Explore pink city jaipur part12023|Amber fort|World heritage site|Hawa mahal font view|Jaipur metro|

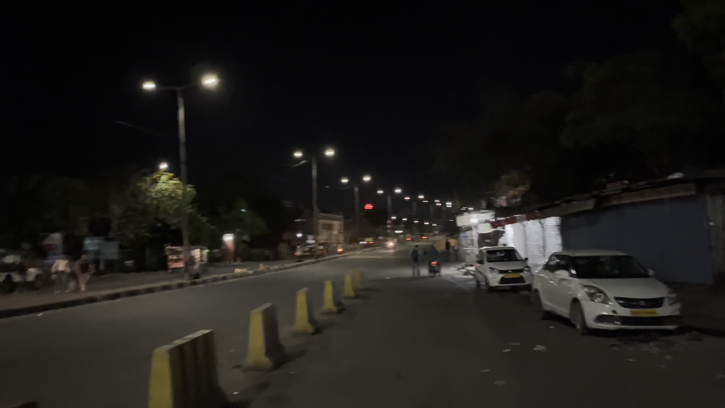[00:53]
अभी इस तरफ से आया हूँ मैं चांदपोल से, और ये सामने दिख रहा है जयपुर स्टेशन। सीधा देखिए जयपुर जंक्शन, ये अपना इंडियन फ्लैग दिख रहा है।